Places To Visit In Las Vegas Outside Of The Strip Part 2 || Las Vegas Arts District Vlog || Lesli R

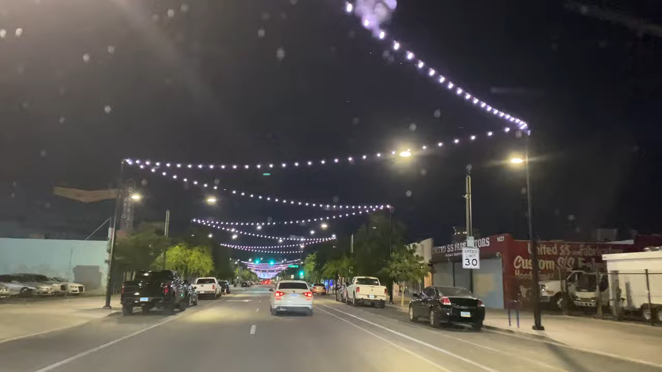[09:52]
um, a little bit beyond the 18 blocks. And it really makes a beautiful impact in my opinion.